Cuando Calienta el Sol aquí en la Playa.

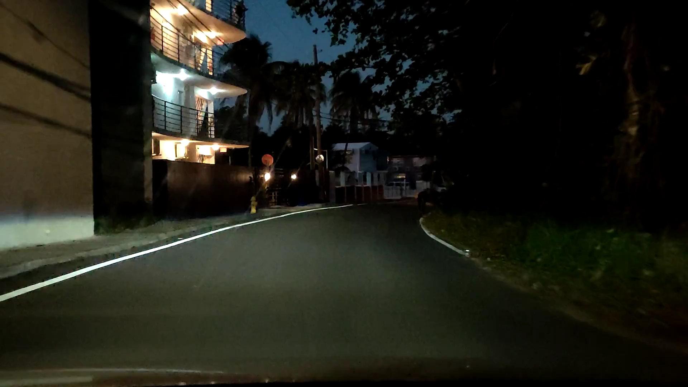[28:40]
Así que, mi gente, les deseo que pasen buenas noches, hermoso fin de semana. Ahí hay un caballo en el medio, Dios mío. Déjame ver si lo espanto ahorita.